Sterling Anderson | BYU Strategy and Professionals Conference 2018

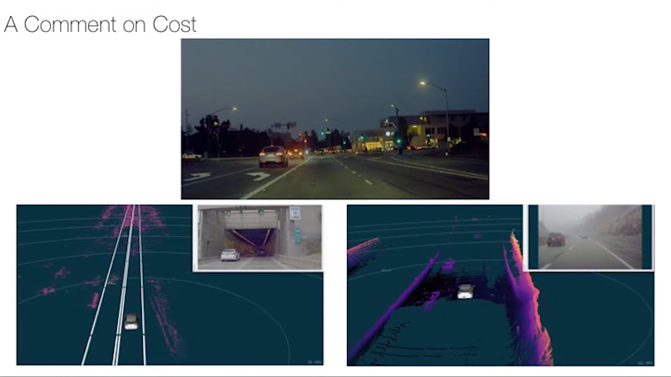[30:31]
So what you see here is some of our vehicles driving autonomously in various environments. This one here is, in some reason these aren't playing, but this one here is in California. What you see here is a tunnel in Pittsburgh.
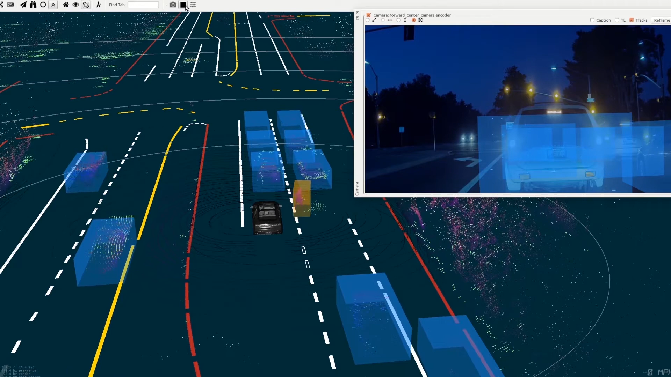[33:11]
This can be pretty complex for a perception system to detect. Certainly, as he's nestling himself between these two cars, a perception system, it can be very difficult to distinguish that motorcycle from the other cars around you.